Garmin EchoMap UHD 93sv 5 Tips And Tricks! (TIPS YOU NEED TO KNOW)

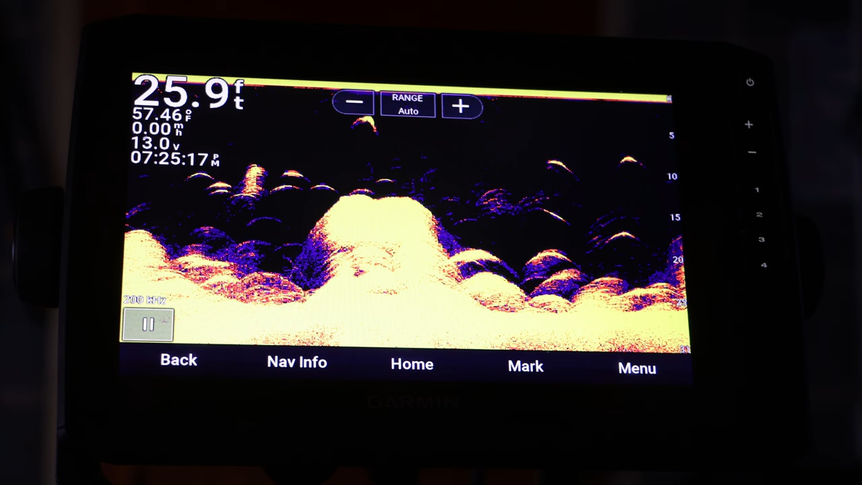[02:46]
On screen: depth 25.9 ft, water 57.46°F, speed 0.00 mph
And some are definitely better than others at spotting fish. So how you do that is you go into menu and then you go into sonar setup
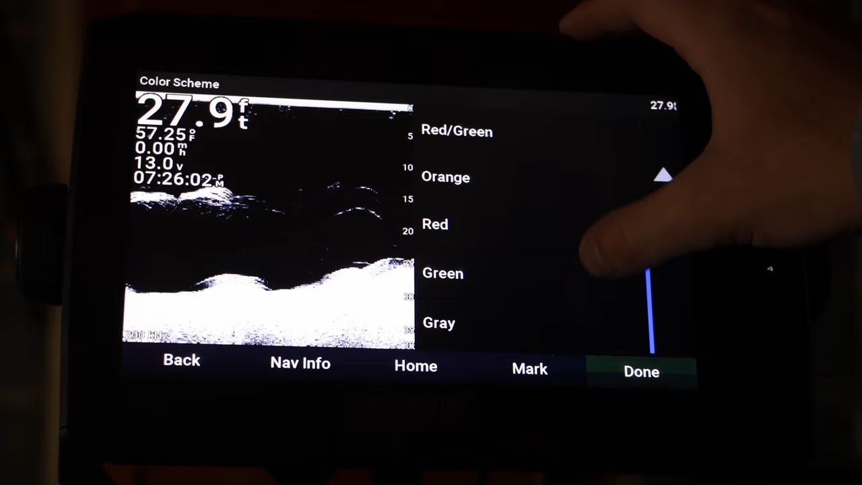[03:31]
On screen: depth 27.9 ft, water 57.25°F
Personally I like green a lot but also really really like yellow. Yellow is just my favorite one to go with personally. So that's the one that I use most of the time.
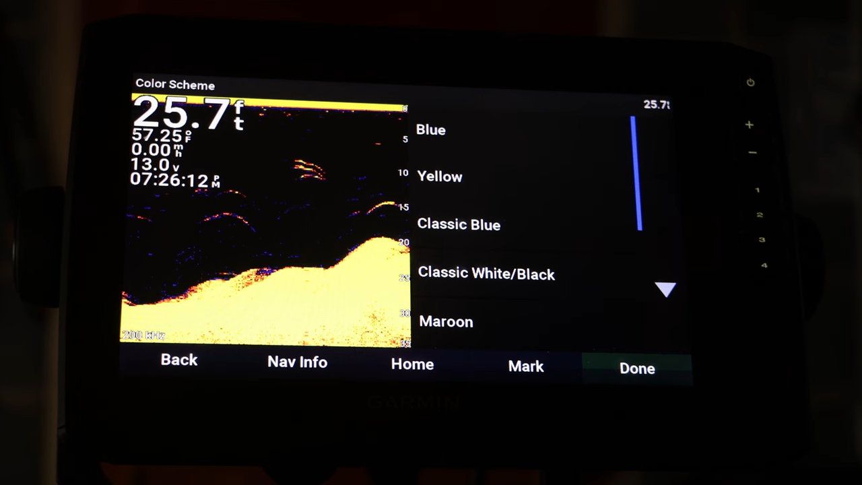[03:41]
On screen: depth 25.7 ft
Now you can change it depending on however you want. So it really does come down to personal preference.
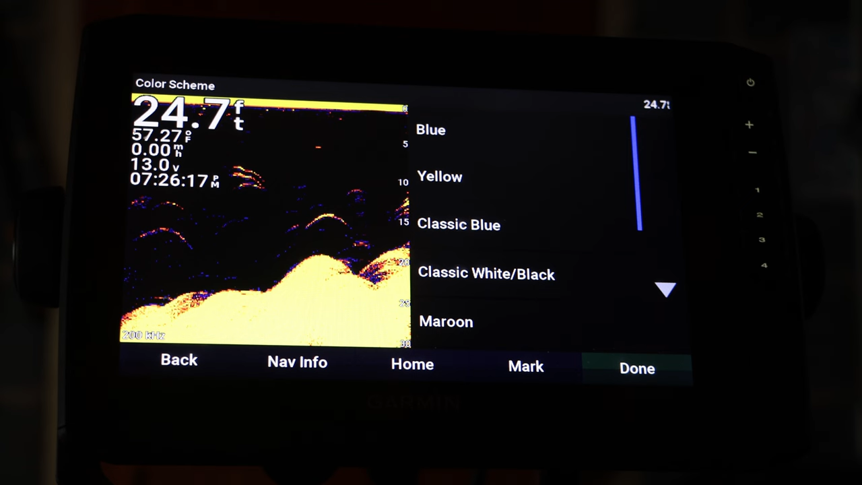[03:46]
On screen: depth 24.7 ft
But for me at least I really like it on yellow. I feel like I can see the fish pretty well like right here.
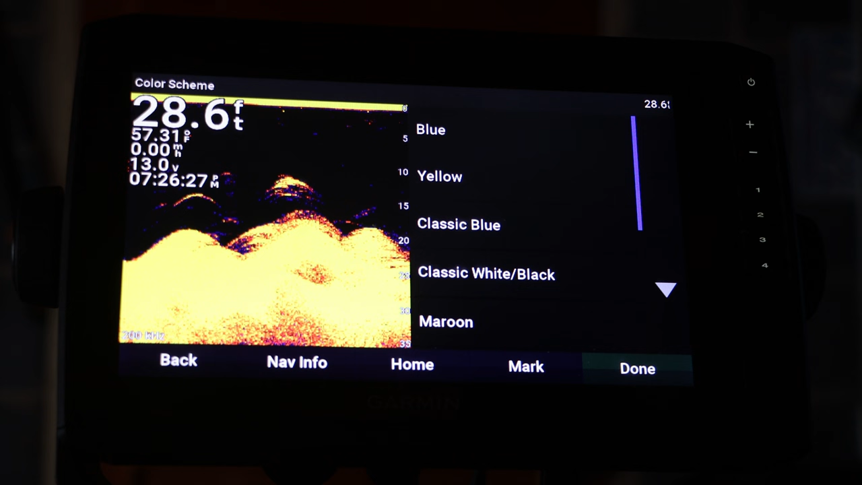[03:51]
On screen: depth 28.6 ft, water 57.31°F
And it really does help to determine where the fish are at and what you're looking at on the fish finder. So this can be really useful. And for example if you have the Garmin Lyscope
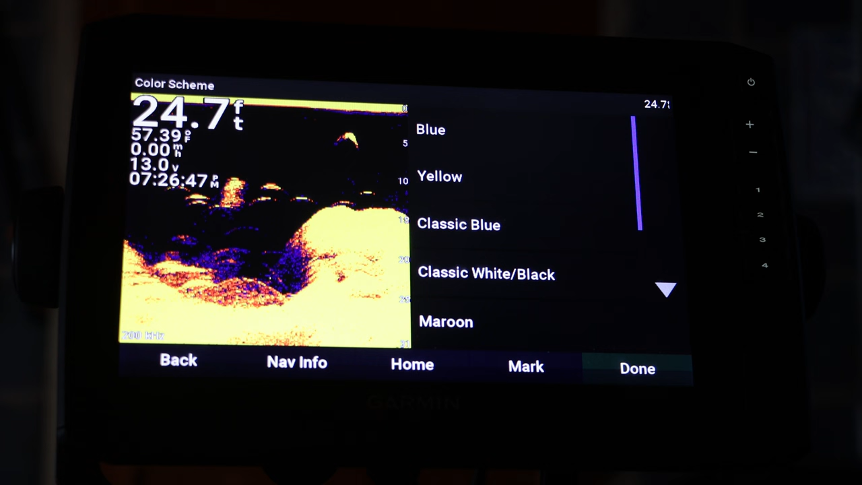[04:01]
On screen: depth 24.7 ft, water 57.39°F
you can change the color scheme on it too. And it will help you see the fish a lot better sometimes. It just really depends on what you can see better and what works best for you.
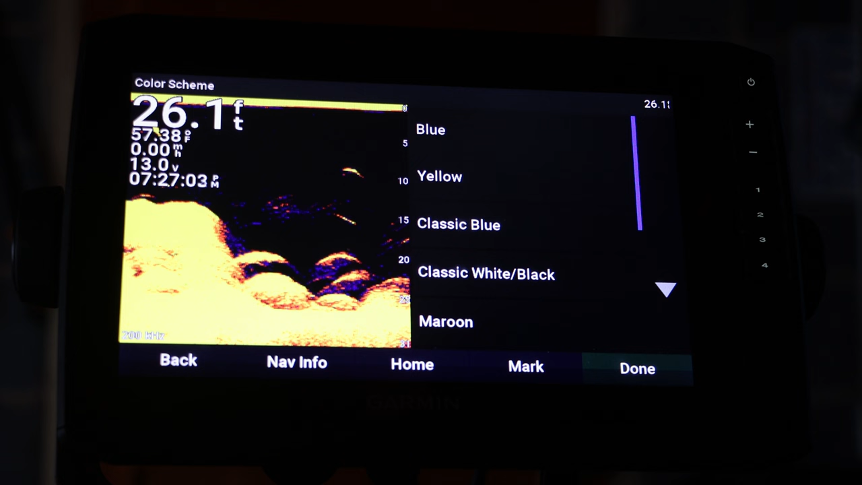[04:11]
On screen: depth 26.1 ft
So keep this in mind next time you're out on the water and just kind of go mess around with it and see what you think.
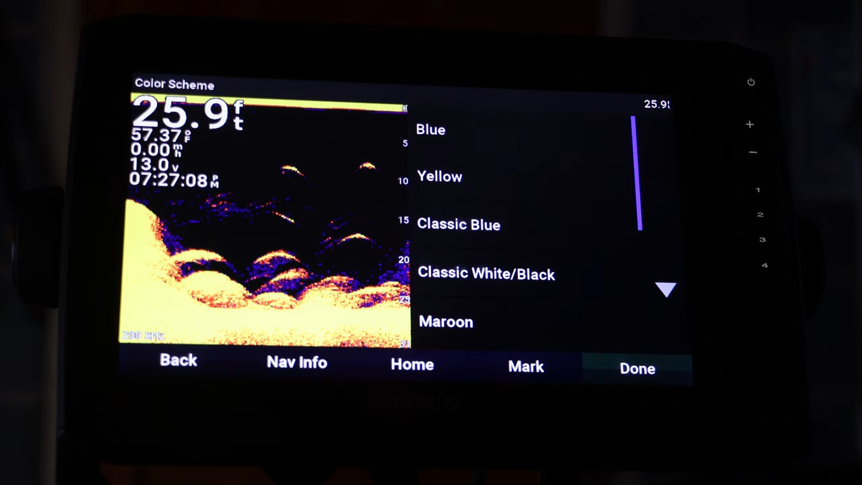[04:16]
The fourth tip I'm going to talk about today is how to record your screen on your fish finder.
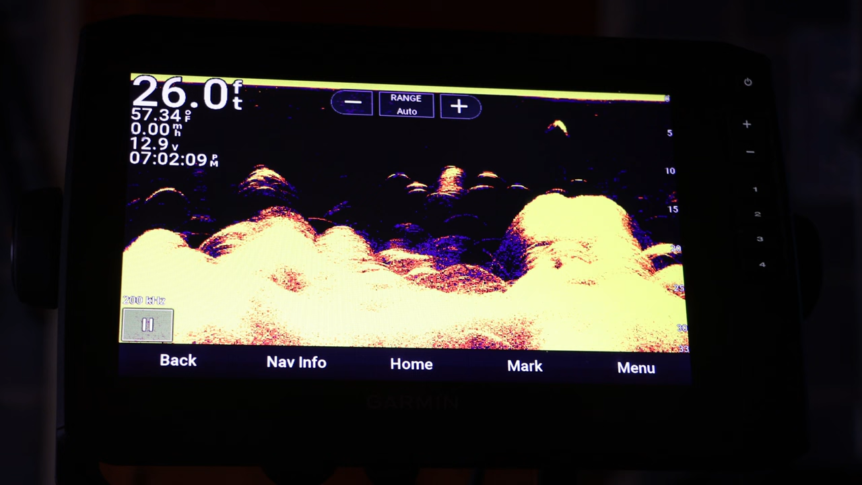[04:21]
On screen: depth 26.0 ft, water 57.34°F
This can be very useful especially if you want to go back and review and kind of see what you've like seen during the day. Or if you have like a YouTube channel. I mean this can be very useful. I honestly I need to start doing this. But you don't have to have a YouTube for this to be beneficial. It would be very beneficial especially if you're trying to learn an area real well. This would be a good way to do it because you can always go back and review why you caught fish that day or where they were at. And it's just very very useful.
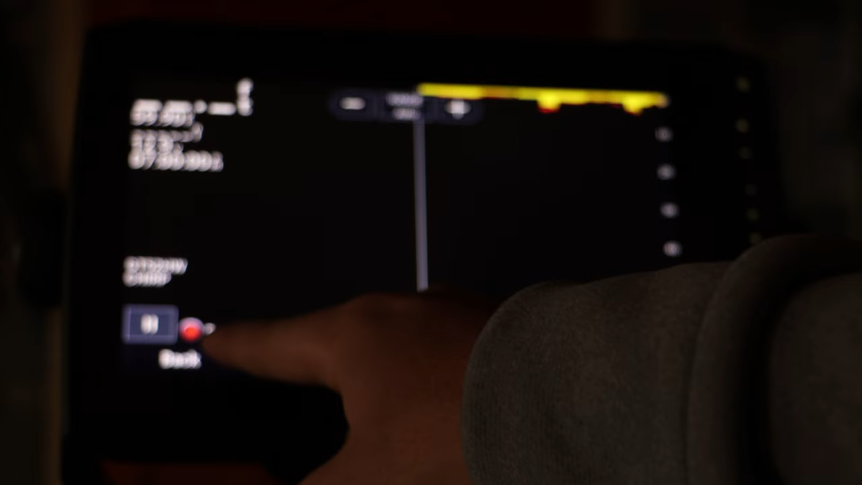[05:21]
Then you'll have the little record button right here in the bottom corner and it'll store it to the memory card.